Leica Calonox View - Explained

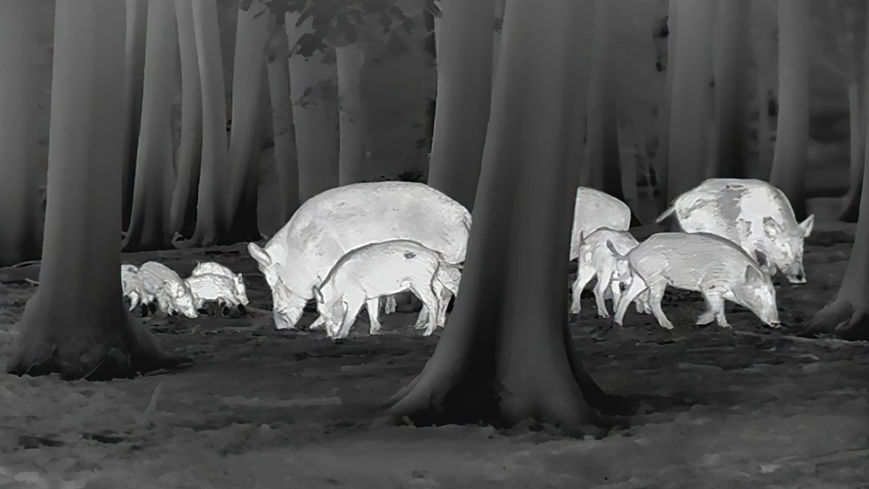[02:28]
Und diese Kombination sorgt einfach für
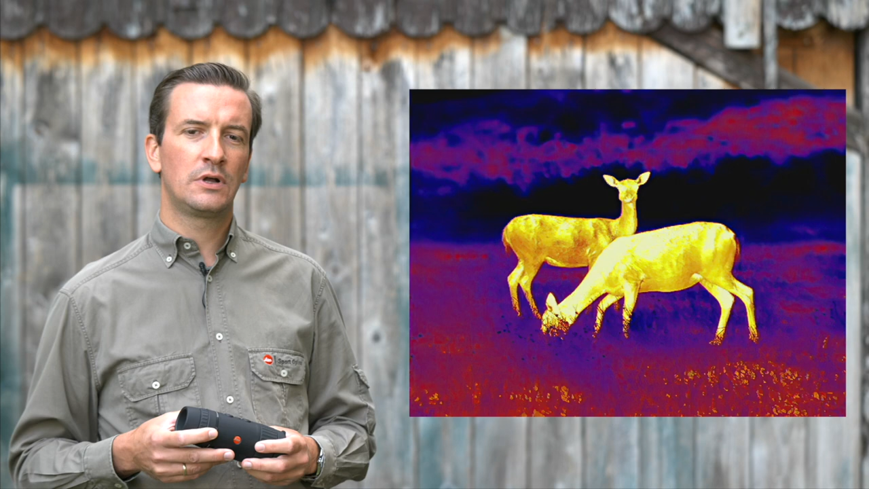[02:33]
eine hervorragende Bildqualität und dadurch erreichen
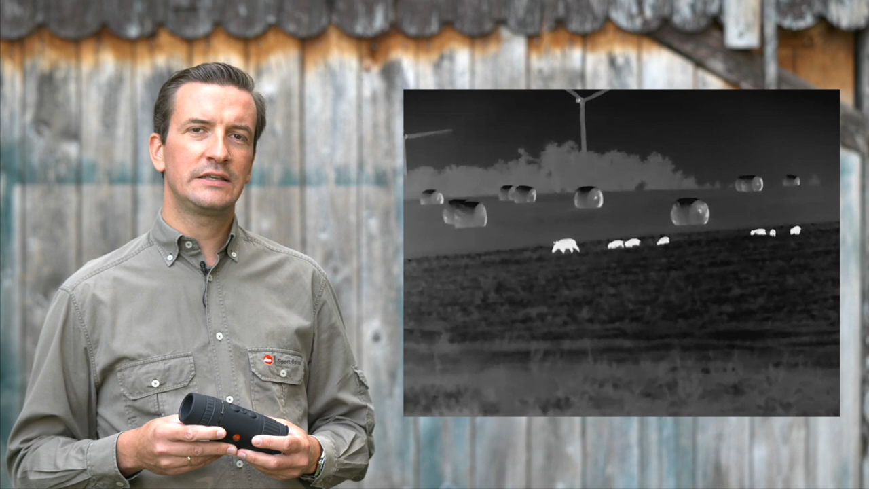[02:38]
wir auch eine Erfassungsreichweite von 3000 Metern.
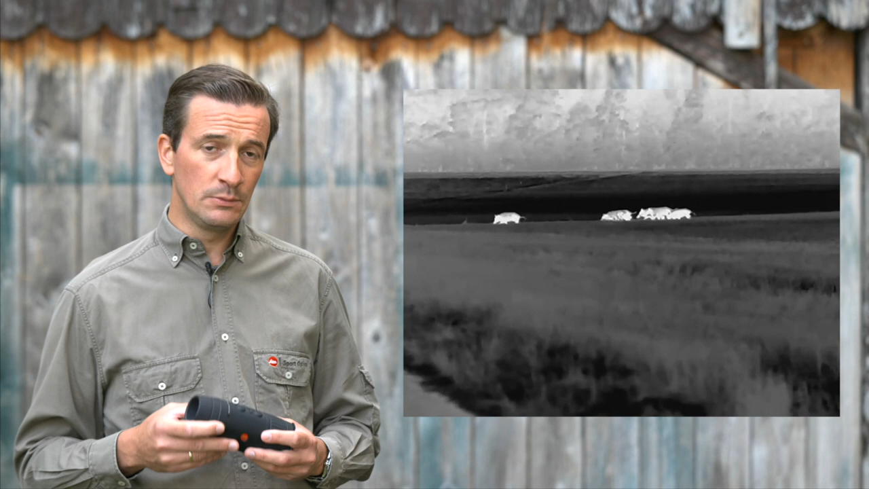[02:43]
Im Übrigen ist es so, dass dieser Algorithmus bereits seit Jahrzehnten in den Leica Digitalkameras verwendet wird und natürlich auch weiterentwickelt wird.
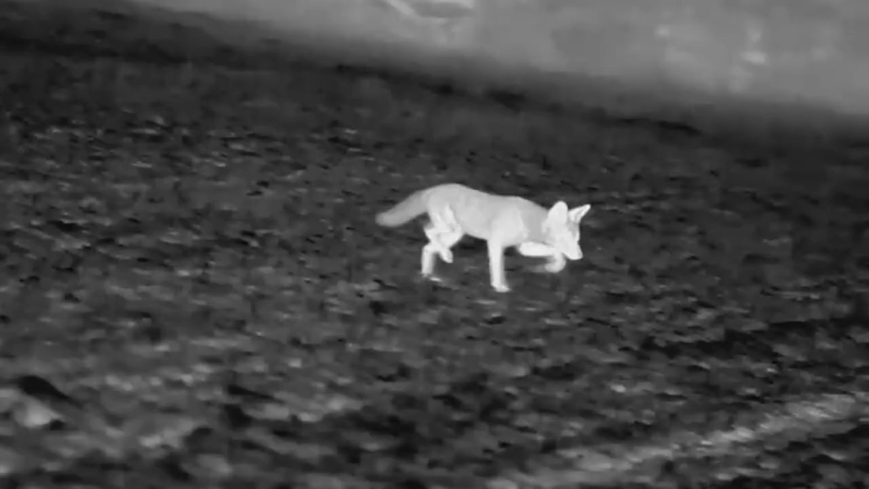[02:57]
Und die Kombination aus diesem Zusammenspiel erzielt am Ende einfach eine Abbildungsleistung, die so noch nicht da gewesen ist.